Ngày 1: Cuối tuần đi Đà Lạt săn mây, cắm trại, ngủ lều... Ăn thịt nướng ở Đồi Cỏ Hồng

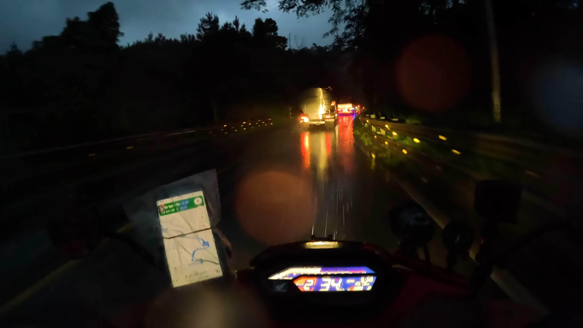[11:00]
Trời đang mưa Không biết các bạn có nhìn thấy mưa không
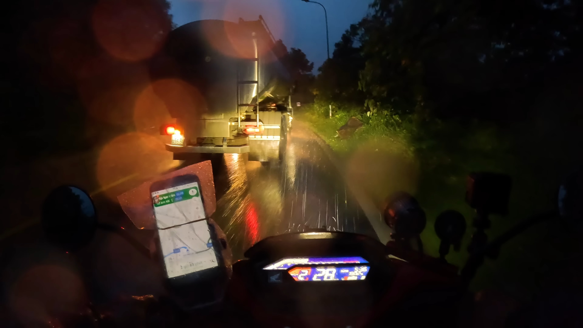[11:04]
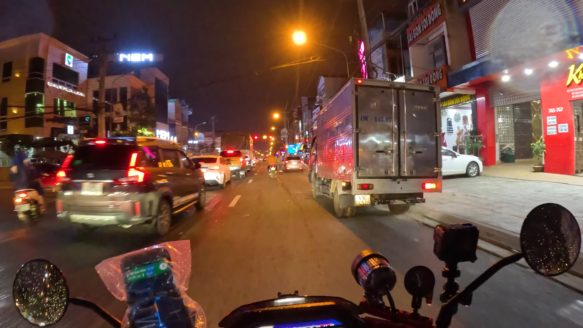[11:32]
Ok, 6h tối Thì chúng tôi đã đến thành phố Bỏ Lộc Từ đây mà tới Đà Lạt thì còn 111 cây nữa Ồ,
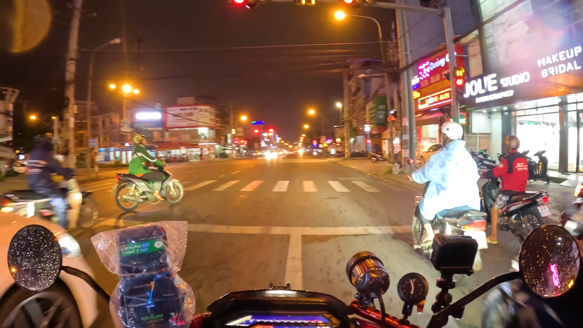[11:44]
ở đây thì không có mưa Còn nãy giờ mưa Tàn nát đấy các bạn ơi Đang ở thành phố Bỏ Lộc Lúc 6h tối Các bạn phải kiếm cái gì mình ăn rồi
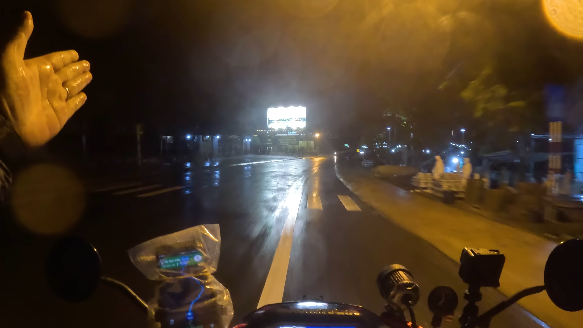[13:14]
Thành phố Bảo Lộc, tạm biệt và hẹn gặp lại. Bây giờ chúng tôi sẽ vào, sẽ đi nước trọng rồi tới Đà Lạt các bạn ơi. Đã hết địa phận của thành phố Bảo Lộc rồi.
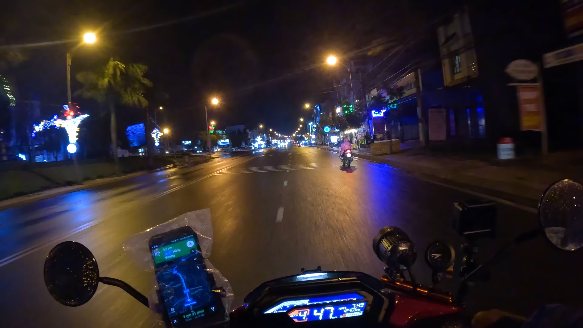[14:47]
7 giờ 50, chúng tôi đang ở Zilin, các bạn ơi. Zilin, vâng đi từ 1 giờ chiều đến giờ mới được 240 km. Bây giờ không chạy nhanh được hết, mưa gió quá, trời tối không chạy nhanh được.
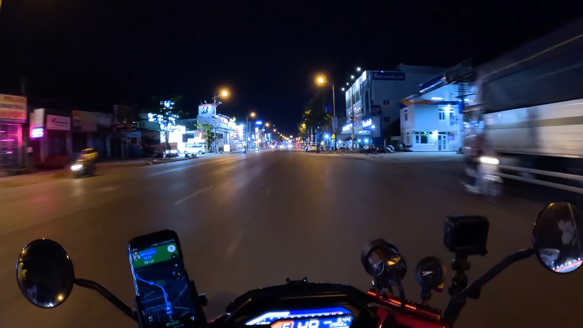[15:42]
Ok, 8 giờ 45 thì chúng tôi đã tới Đức Trọng các bạn ơi, đã tới Đức Trọng rồi. 8 giờ 45, đã đi được 286 km. 30 km. Ở đây thì Đức Trọng thì không có mưa, khô rang hết à. Đà Lạt còn 30 km nữa.
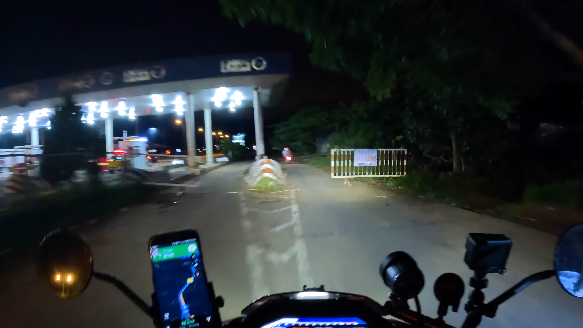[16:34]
Chuẩn bị bước vào đèo Fred.
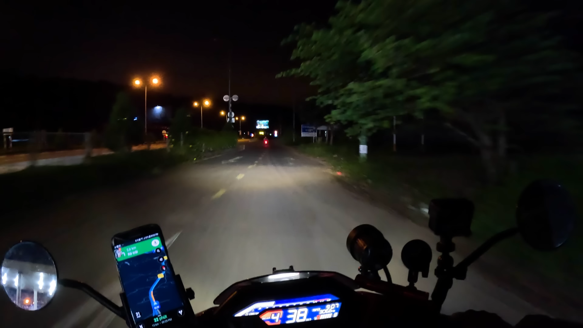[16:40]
Ok, vô đèo Fred các bạn ơi. Các bạn nhìn thấy đường này quen thuộc không? Vô, vô rồi. Bắt đầu vô đèo Fred. Vâng, 9 giờ 10 phút. Vâng, cái đoạn này đường rất là sáng và đẹp.
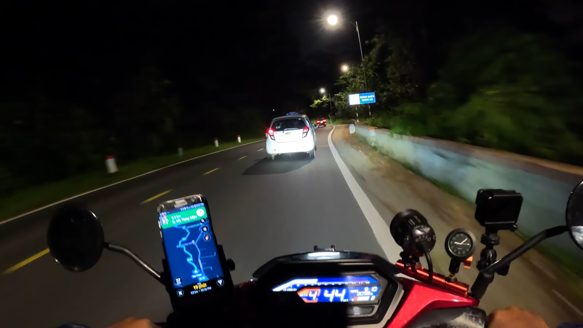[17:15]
Đèn đường. Vâng, 9 giờ 10 phút thì chúng tôi đây trên đèo Fred các bạn ơi. Tối thứ 6 cuối tuần đi từ 1 giờ chiều tới 9 giờ tối mới tới đèo Fred. Các bạn đã đi đèo Fred tối bao giờ chưa? Rất đẹp nhé.
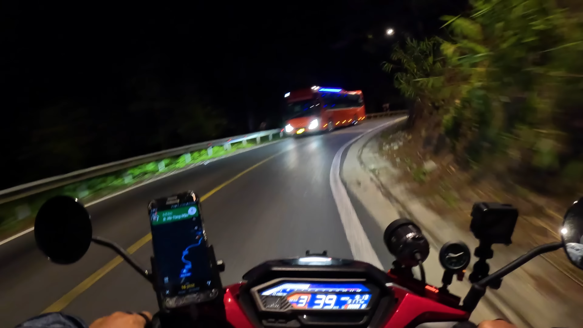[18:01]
Vâng, có lẽ đây là con đèo duy nhất. Con đèo đầu tiên mà tôi nhìn thấy nó có đèn không ạ? Trước giờ mình đi cũng nhiều con đèo rồi nhưng mà nó không có đèn. Ở trong Đà Lạt mà con đi ra quá nhiều.
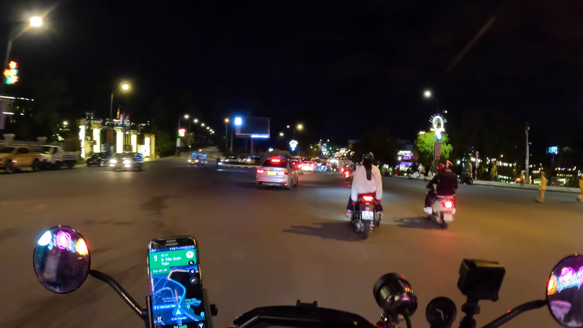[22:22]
Bi tiết nào lên đồi Vâng, bên phải là Hồ Xuân Hương các bạn ơi Đây Hồ Xuân Hương ở bên đây
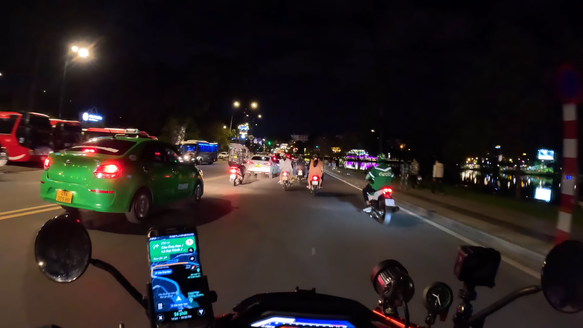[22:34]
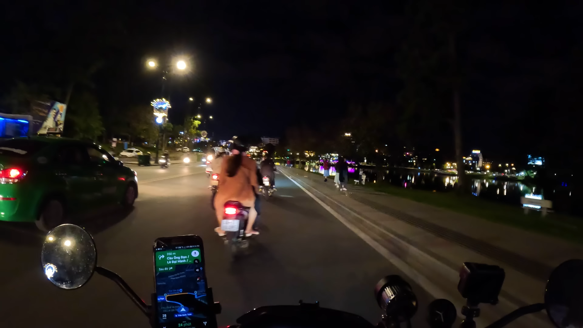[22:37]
Tôi đi sát một hồ cho các bạn xem này Đó, Hồ Xuân Hương
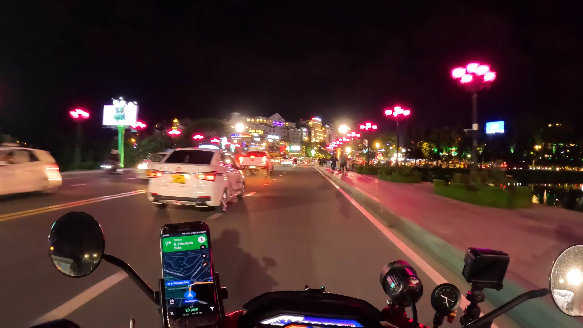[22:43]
Bây giờ chúng tôi sẽ đi theo hướng về Thung Lũng Tình Yêu
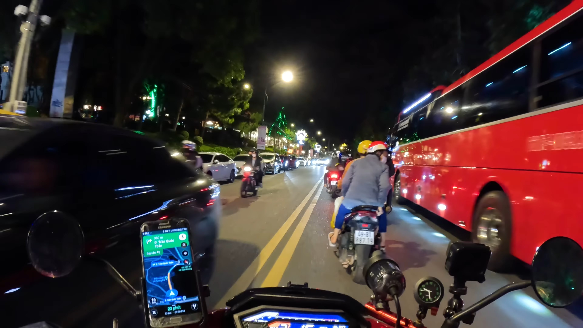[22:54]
9h30 và đường Đông Nghẹt Người 9h30 và đường Đông Nghẹt Người Vâng, bên phải là quán cà phê đây Quán Thanh Thủy nổi tiếng